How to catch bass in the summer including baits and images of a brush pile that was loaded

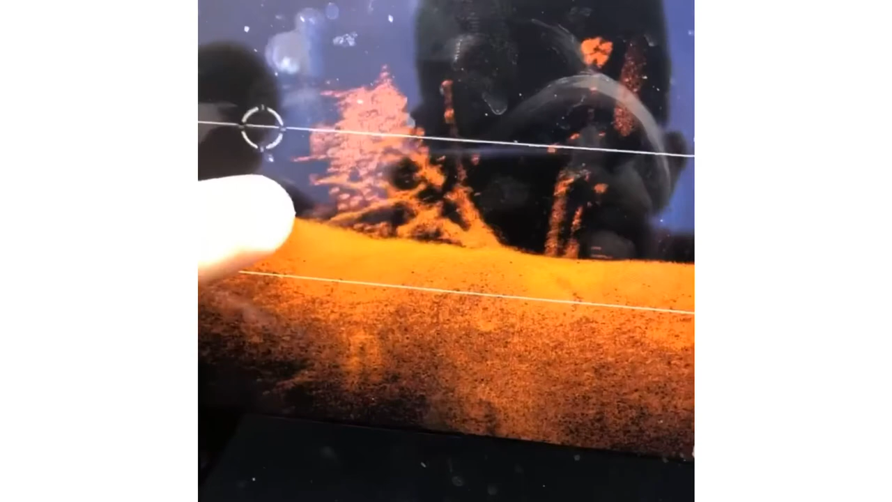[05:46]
So obviously that's you got your bass in here laying under me zoom in To me What makes this good too is it's isolated.
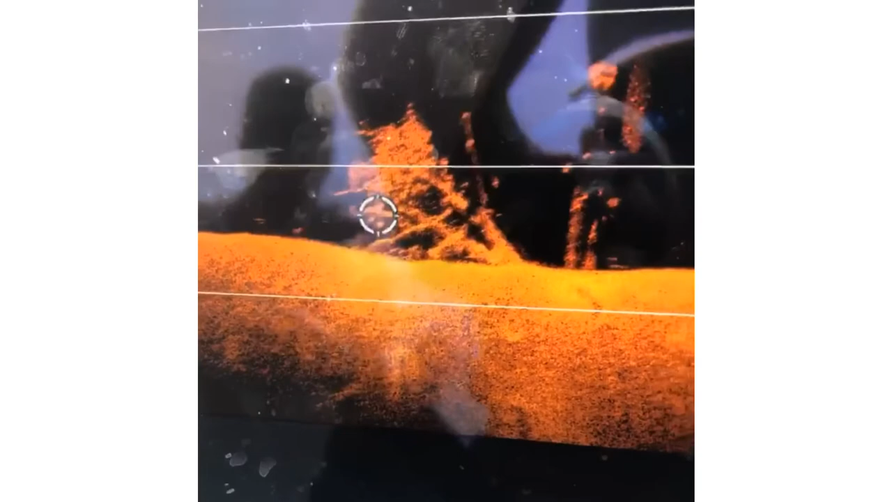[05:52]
That's bass right there It's isolated.
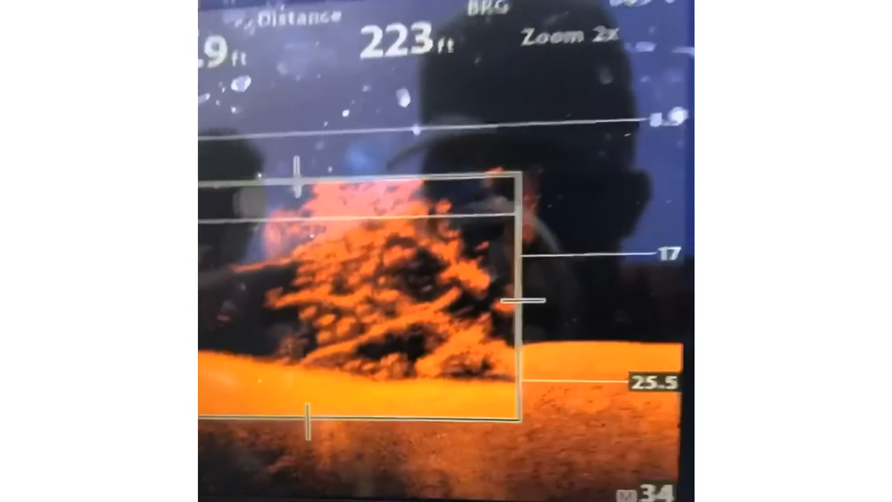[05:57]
We're in 23 foot of water and nothing is around this.
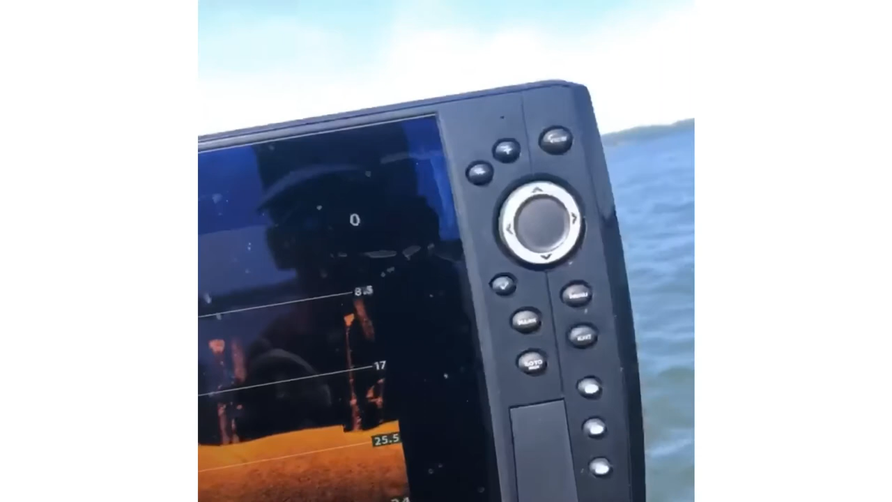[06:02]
It's just nothing It's just like a kind of a shell bed
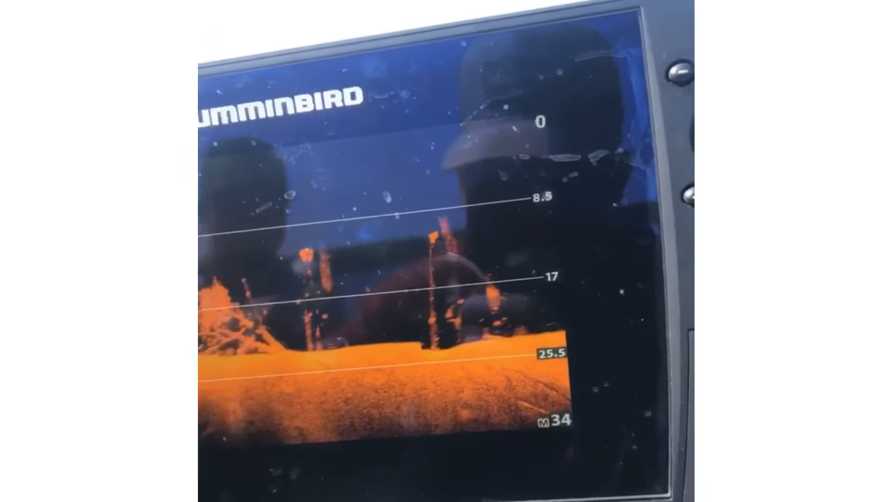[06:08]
and Just a random trash pile and we pulled up here earlier He caught two off of it.